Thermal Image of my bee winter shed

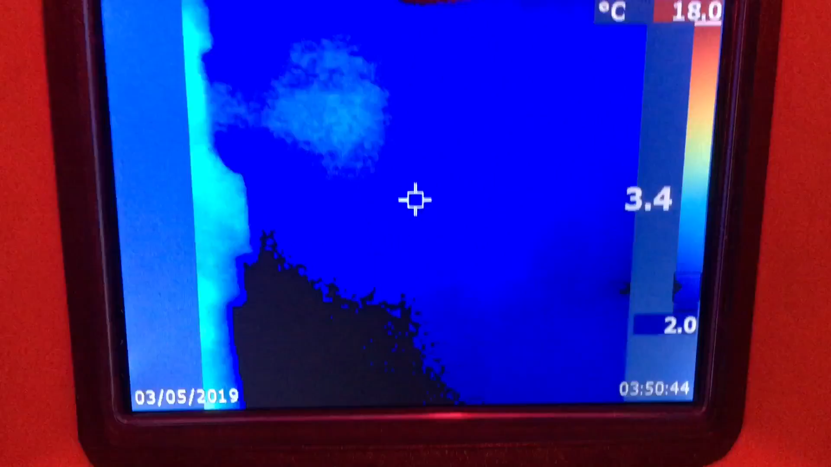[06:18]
On screen: scale top 18.0°C, scale bottom 2.0°C
So it starts mixing the air, the cold air mixes right over top of these hives. So that's a flaw in my shed.
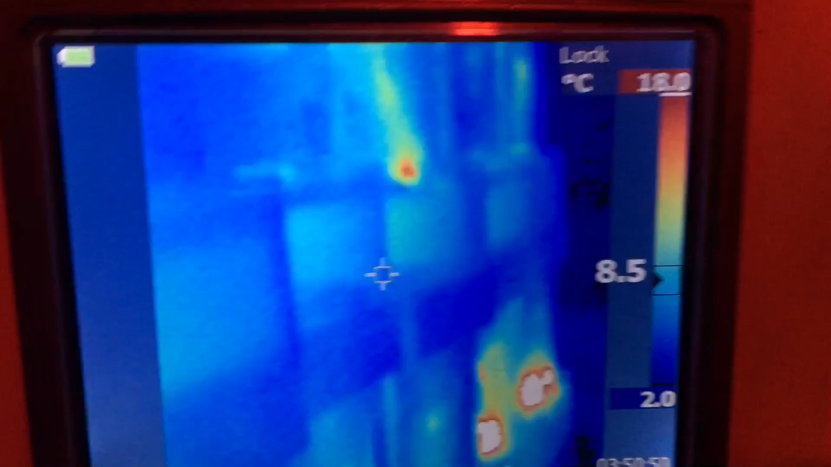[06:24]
On screen: scale top 18.0°C, scale bottom 2.0°C
I need to plant them to be able to spread that cold air out evenly through with the shed. Because these hives are getting the brunt of that.
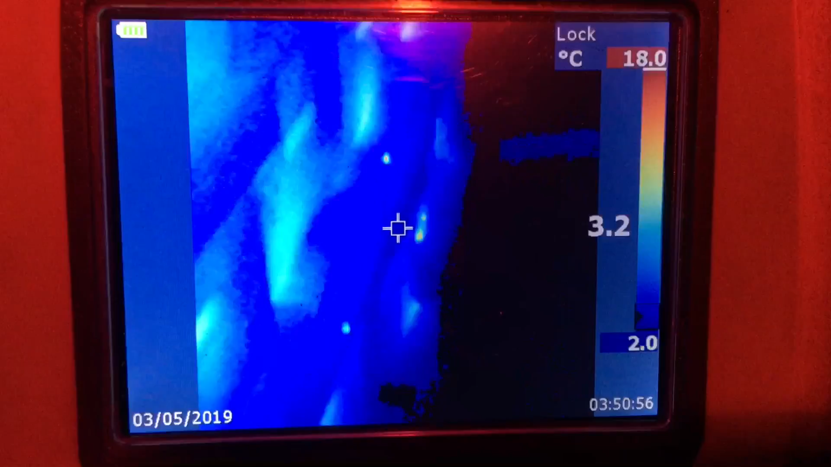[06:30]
On screen: scale top 18.0°C, scale bottom 2.0°C
But even so, look at the life in there.